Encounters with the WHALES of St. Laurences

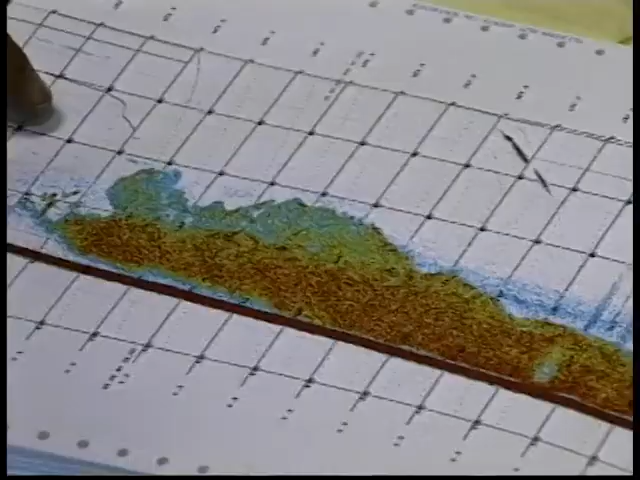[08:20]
researchers from Fisheries and Oceans Canada
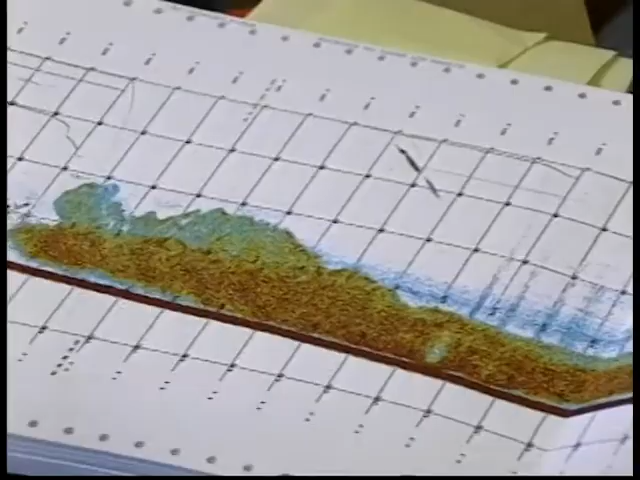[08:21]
use sonars that send sound waves through the water to locate schools of crustaceans and fish.
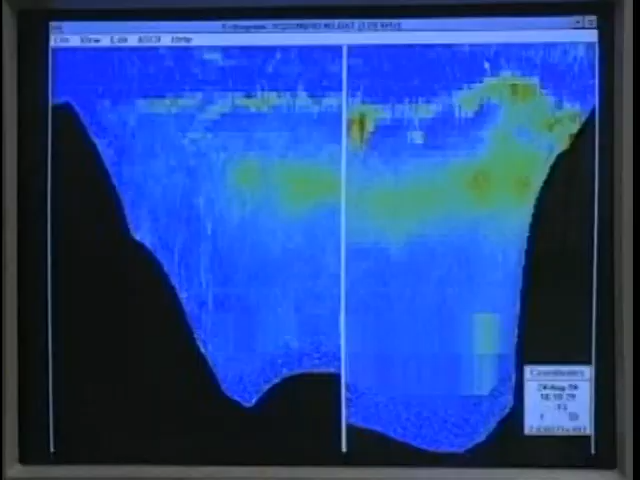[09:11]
They can then evaluate and map the whales' food sources.